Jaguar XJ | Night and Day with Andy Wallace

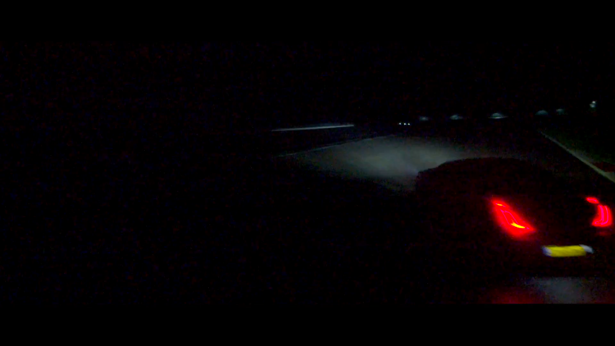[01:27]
They adapt to the corners, and the LED lights allow you to see 400 metres into the distance. It's just like having daylight in front of me, and that's exactly what you want.